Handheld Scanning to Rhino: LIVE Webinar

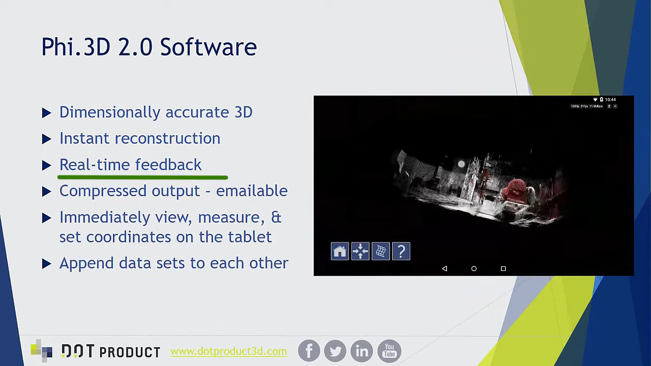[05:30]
seen and we'll see more of from Alex so you know exactly how well you're capturing and what you have and have not captured actually while you're scanning real-time feedback and
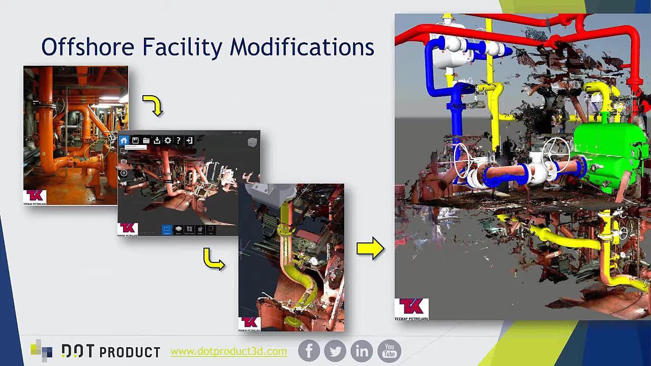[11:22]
sometimes with very limited access to the site which is of course the case with an offshore oil rig where it needs to be shut down and it's very expensive for every minute on site so they were able to capture all the existing space with the dpi-8 and then draw their model directly into the real as-built conditions installation verification is very common as well so similar to the last one however this is a simple uh bathroom renovation
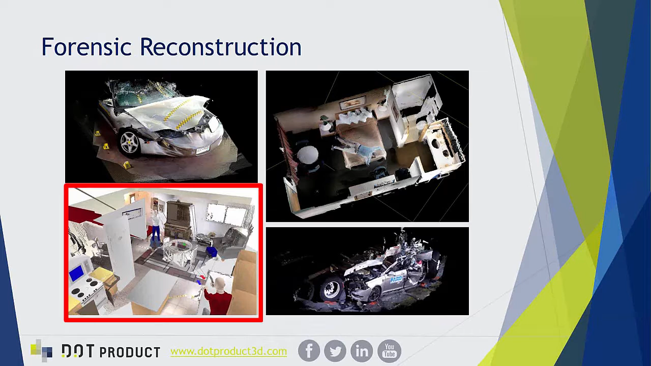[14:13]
of using point clouds directly with models in order to reconstruct the crime scene and cast molding so this is a more discreet example of capturing
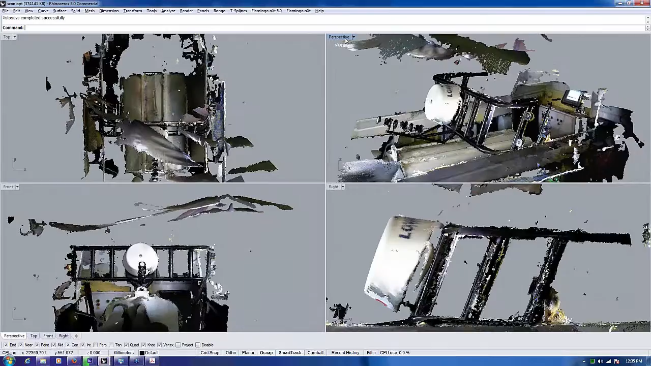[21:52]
that scan data from that scan after optimization on the tablet
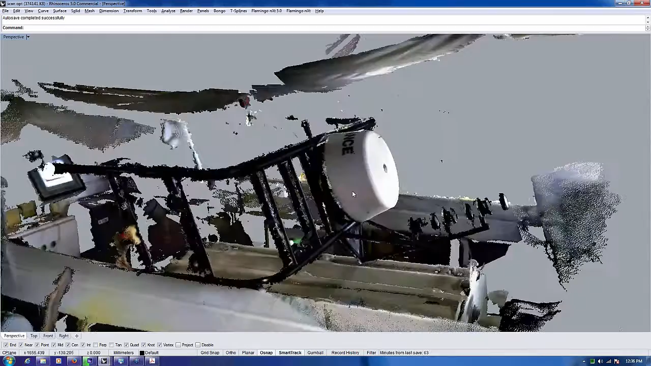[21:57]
so you can see it really does capture the tubes and it captures the
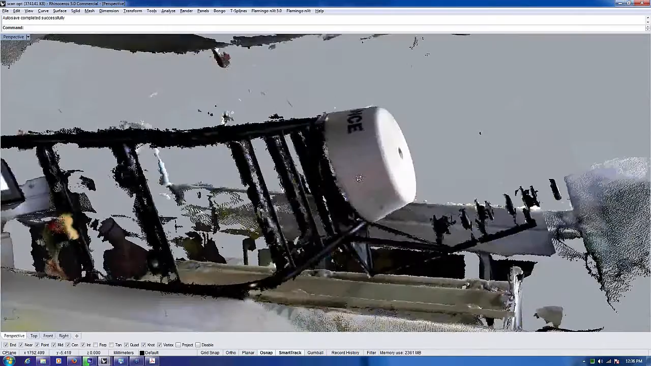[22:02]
uh the light mast itself so again a very challenging situation to
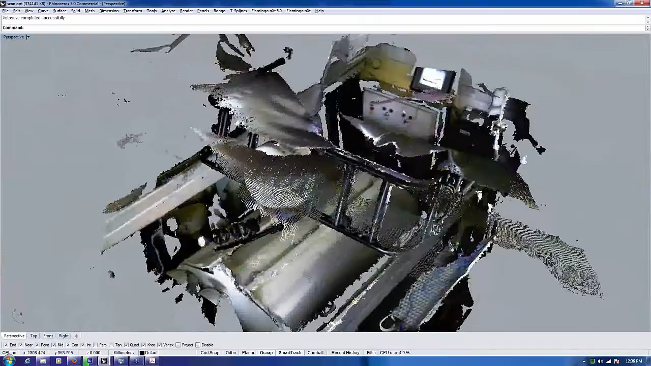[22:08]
actually see good data and you know real mix of materials that masked
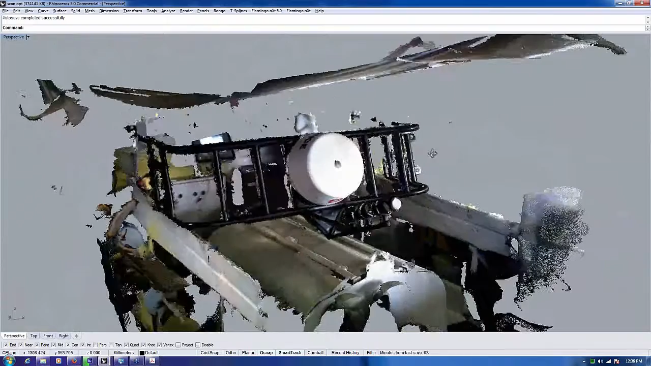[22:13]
i was very impressed with the dpi at that last it's a highly reflective sort of car paint
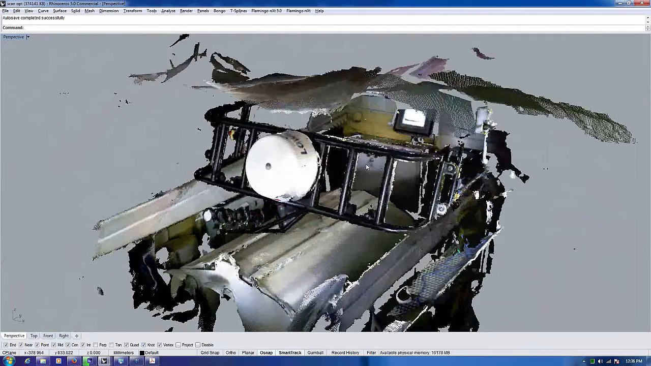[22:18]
style material and it really captured it well because it was able to see
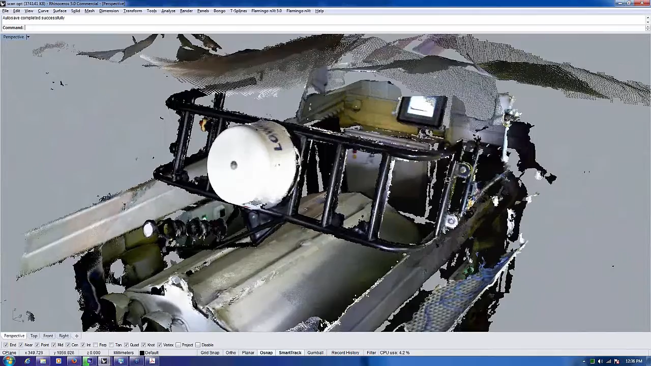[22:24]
other objects surrounding it so it didn't just discount the data uh it's but it was a reflective
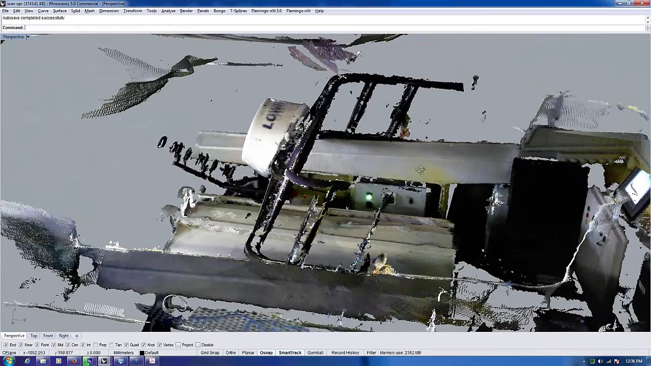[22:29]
reflective thing it did not scan well so we can see this fit and now just for
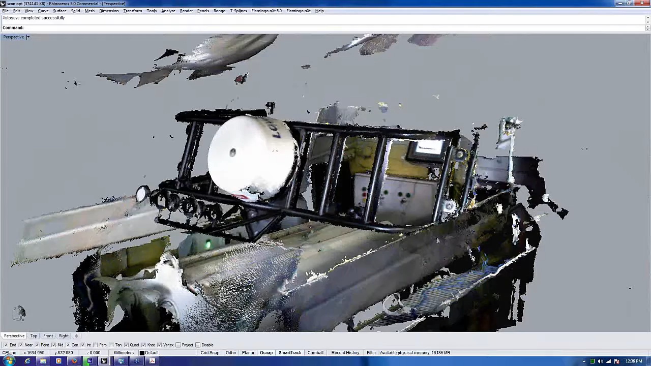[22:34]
comparison purposes i just switched on the um the
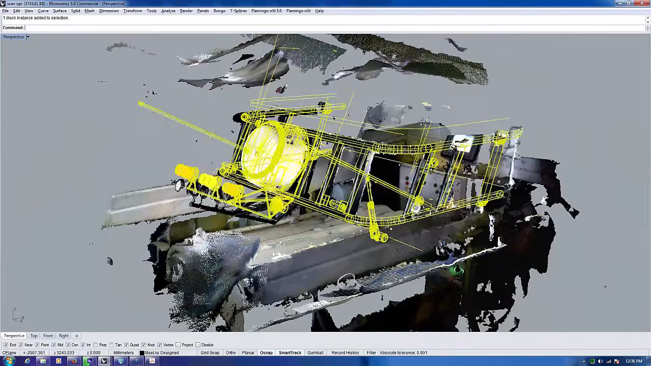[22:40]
as designed mast so we can start to see from this point cloud that it really wasn't
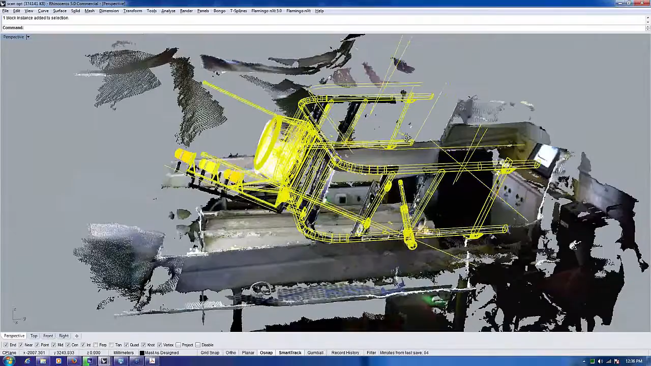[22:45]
built anywhere close to what was designed the pipes are sort of in
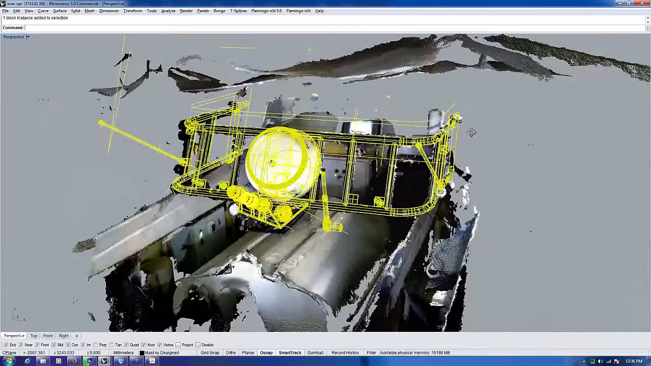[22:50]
the right place the angles aren't really correct the sidewalls here are really just completely
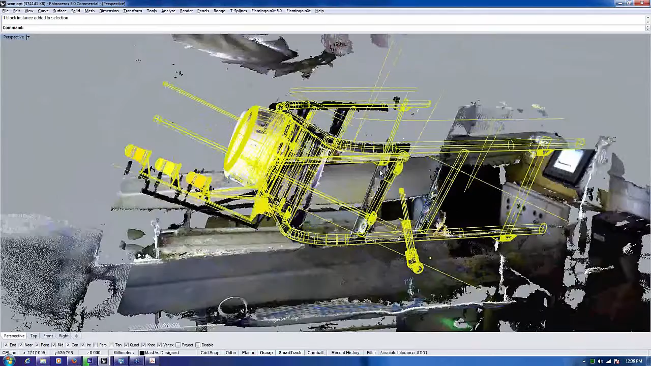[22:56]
wrong and this is why we're going to allow our fabricator to go through this anonymously and
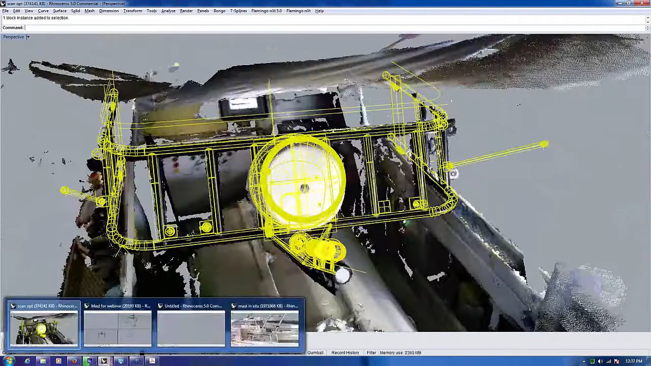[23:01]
i did a quick scan of of our um of
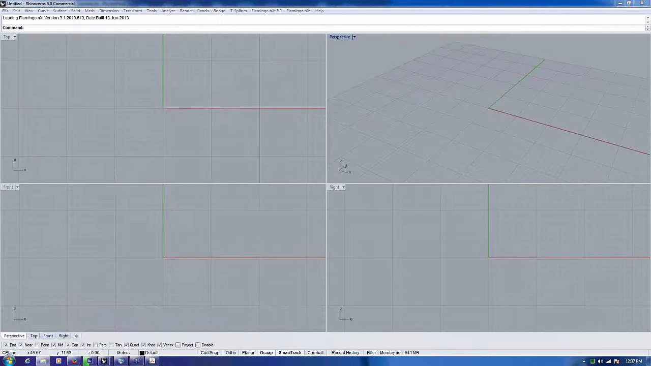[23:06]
our mast i'll just see if i can yank it up real quick so anyway you can see that it's it's wrong
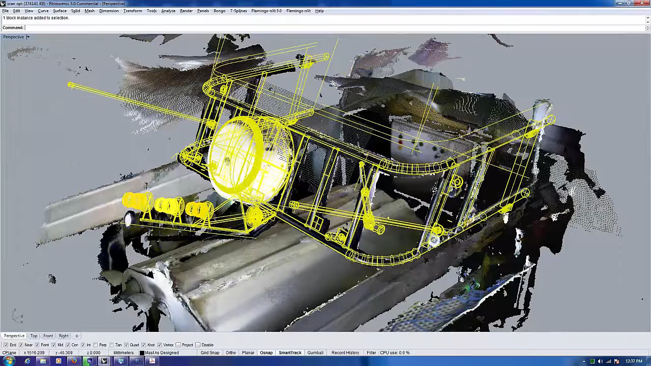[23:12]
here and we had to do a little bit of steel rework on the hinges
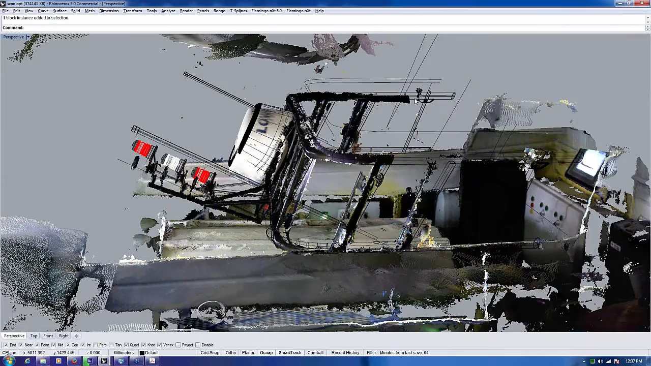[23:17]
to get it to fit you can see right here that the hinges don't really go where they were meant to
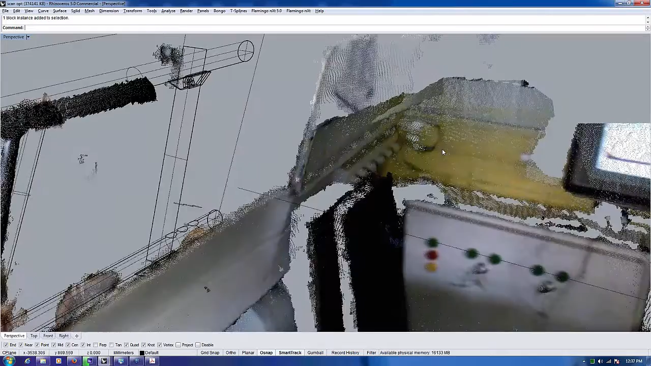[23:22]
but now we have gotten it sorted out it works very well we were just out the other day uh testing the radar and the gps feeds in boston harbor and the mass stayed on and fit well and when we had to hold on to it due to bashing waves it didn't fall down so all of these are good things and we uh we really think that the dpi-8 has helped us out tremendously we did do a couple of other works with our stern azimuth gears just scanning the insides of lockers hanging upside down